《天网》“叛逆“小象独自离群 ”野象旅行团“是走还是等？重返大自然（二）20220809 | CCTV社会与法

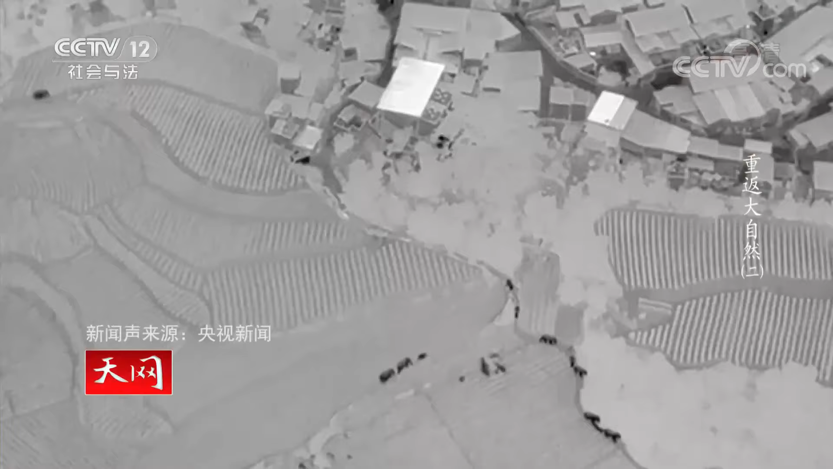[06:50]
发现这一情况后云南省森林消防总队持续用无人机对象群实施勘察跟踪及时向连纸汇报象群最新活动线索